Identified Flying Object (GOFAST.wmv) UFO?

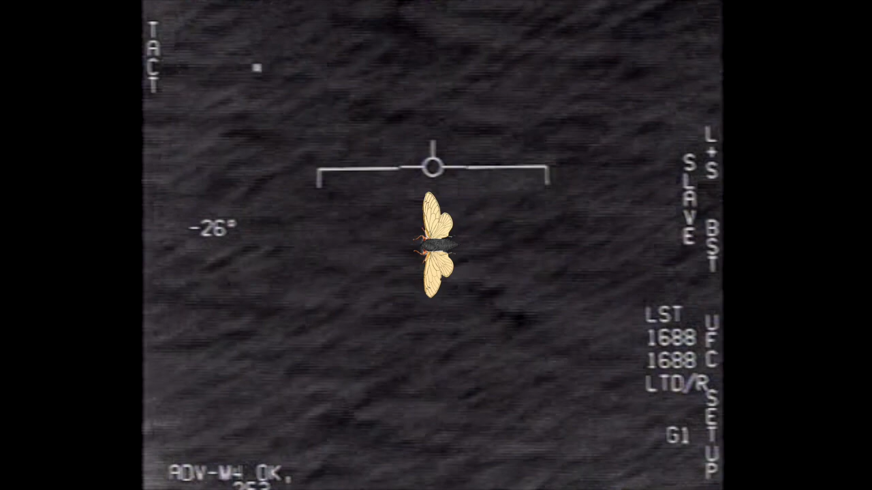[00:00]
Roger, Roman. Oh, I got him! Ha ha ha! Woohoo! Roger, uh, they're shooting... What the fuck is that? Yeah, what? Can you box moving target?
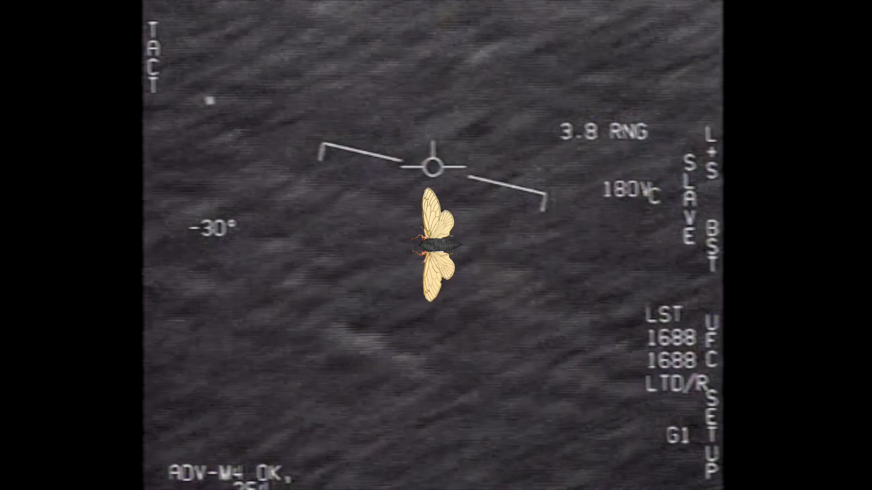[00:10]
No, I took an auto-trike. Oh, okay. Oh my gosh, dude. Wow, look at that! Look at that! Look at that try! Ha ha! Ha ha!